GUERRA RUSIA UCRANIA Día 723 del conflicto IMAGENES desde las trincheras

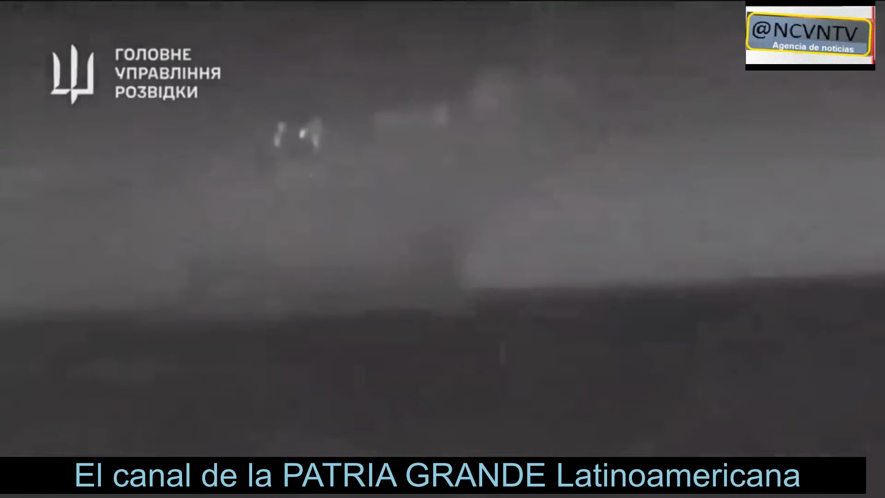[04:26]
Las fuerzas armadas de Ucrania anunciaron hoy la destrucción en el Mar Negro de un buque de asalto anfibio del ejército ruso que navegaba cerca de la costa de la península de Crimea.